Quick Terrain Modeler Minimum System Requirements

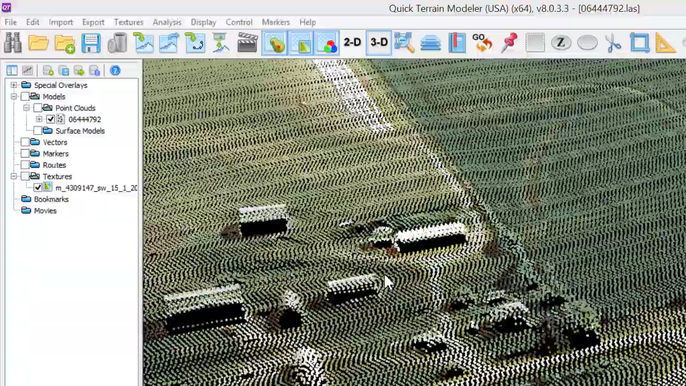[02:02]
The loaded point cloud is consuming system RAM.
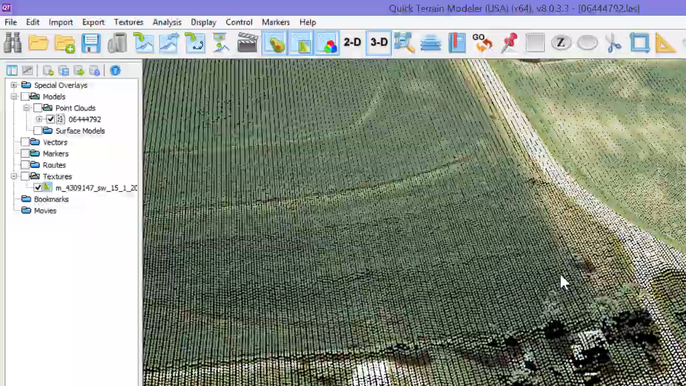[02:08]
The loaded image is consuming video memory. The GPU is responsible for the smooth rendering, and a high-resolution display enhances the user experience.
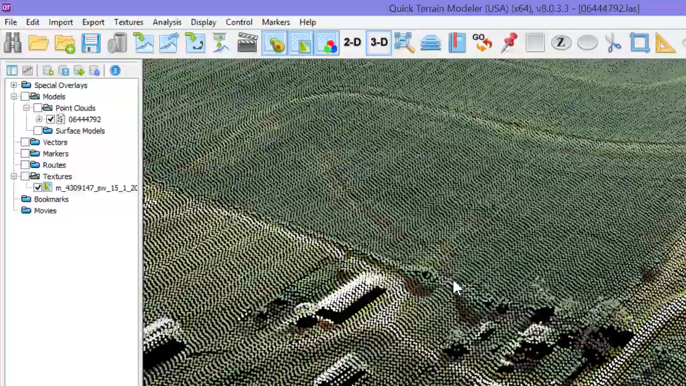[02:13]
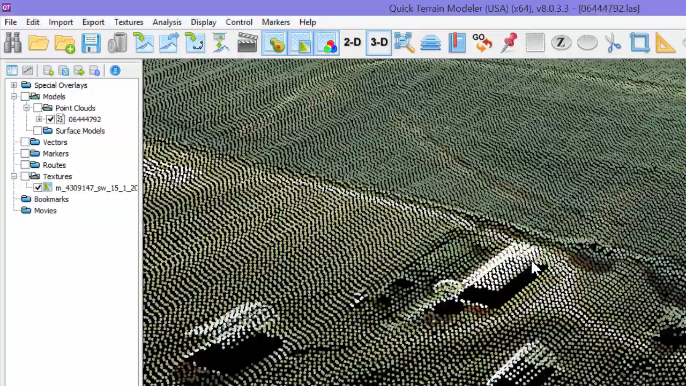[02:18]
QtModeler's help menu assists the user in determining the workstation GPU and OpenGL version number. In addition, users can configure OpenGL settings. This can be very useful on laptops which only have an integrated GPU. Although not ideal, QtModeler will actually function with an integrated GPU,
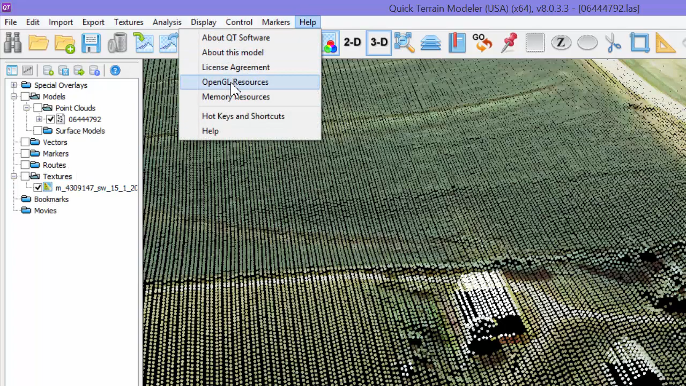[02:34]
especially some of the newer Intel chips, such as the HD 4000 and newer.
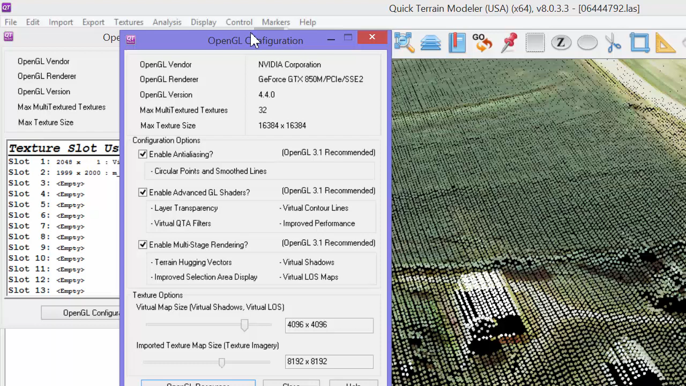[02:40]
Some advanced OpenGL functionality may need to be configured to support these integrated GPUs.